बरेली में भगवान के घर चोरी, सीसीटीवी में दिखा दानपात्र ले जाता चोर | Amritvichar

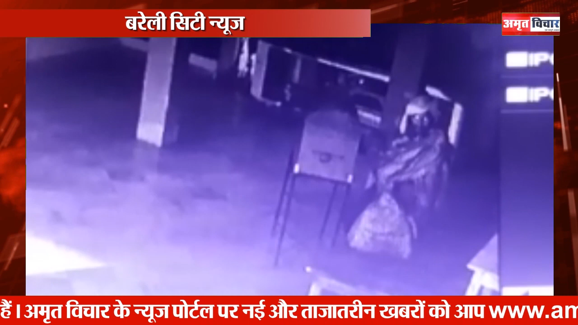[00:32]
से खिसक लिये सुबहा लोगों को खटना का पता चला तो आकरोश फैल गया स्थानियों लोगों की मानने तो CCTV footage पोलस को दी गई है लेकिन पिलाल कोई सुराग हाथ नहीं लगा है